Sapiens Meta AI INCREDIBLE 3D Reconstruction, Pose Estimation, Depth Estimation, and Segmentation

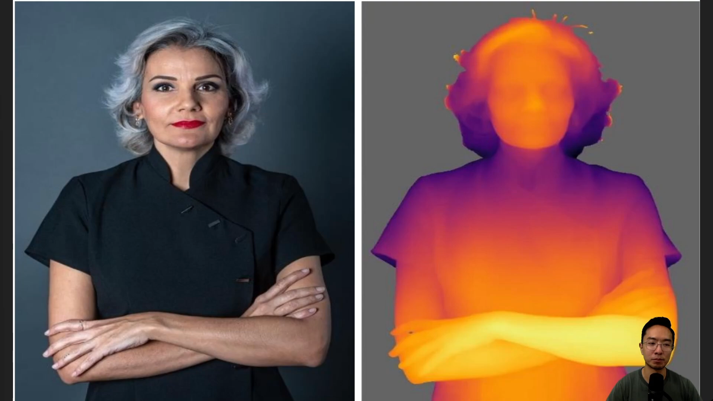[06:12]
You can see that it even picks up the fine detail of the hair here, which is pretty cool.
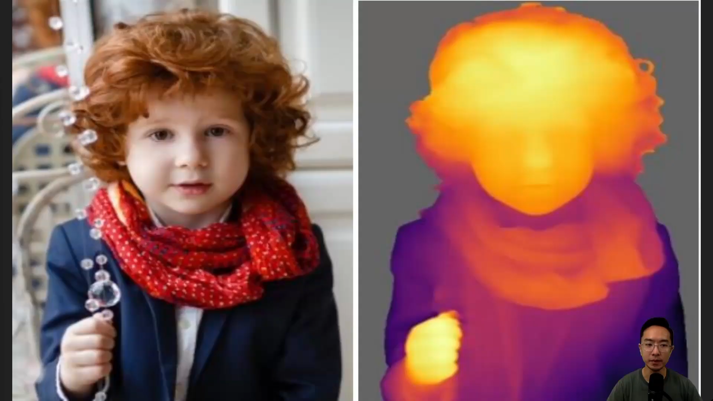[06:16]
This is more examples of the same people that we saw earlier. But now we're looking at the depth map. You can see at the tips of the hair, it seems to have a little bit of challenge.
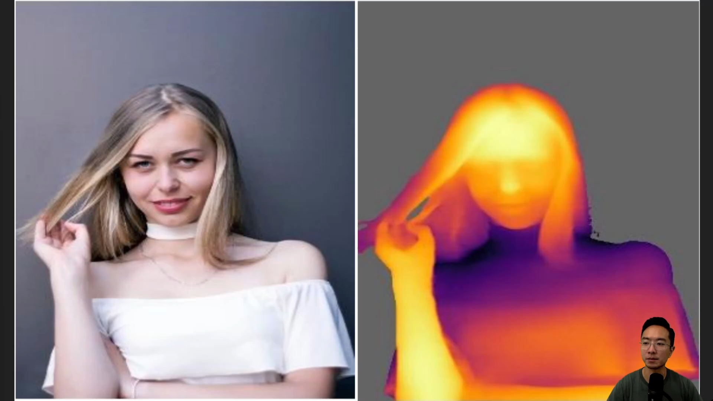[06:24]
But overall, I would say it does a pretty good job here.
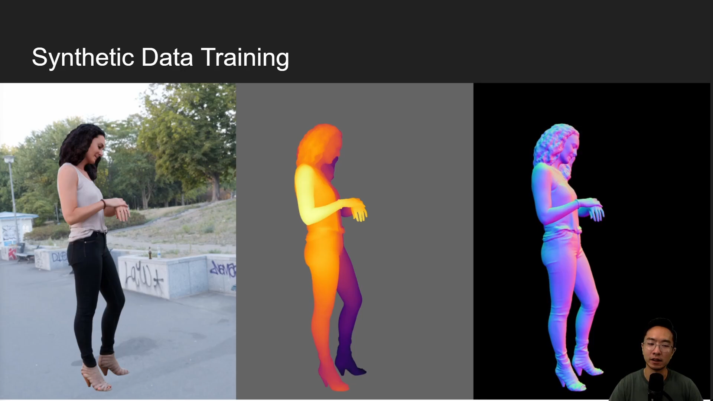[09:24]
So here you can see if you look closely, you could tell that this is fake. But at a glance, you may think it's pretty real, because I think even though this is synthetic data, it's real enough to be used to train the sapiens model. So you can see a few more examples here.